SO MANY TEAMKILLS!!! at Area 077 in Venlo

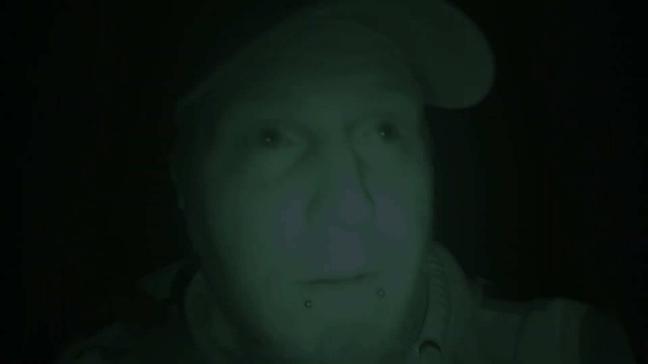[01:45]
Wir sind die Ersten. 6:30 haben wir. Noch nicht mal. Und wir wollten uns um 7 Mengede treffen. Jetzt können wir schön...
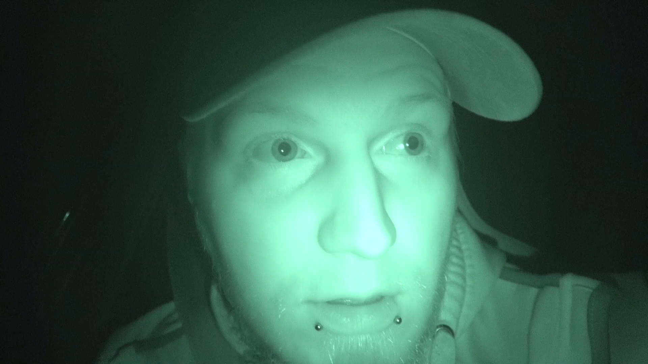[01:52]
6:45. Ja, 6:45. Genau. Jetzt können wir mal gucken, wann die anderen kommen. Aber es ist noch sehr dunkel. Dementsprechend wird das jetzt so eine Blair Witch-Aufnahme. Bis gucken wir mal, was so passiert.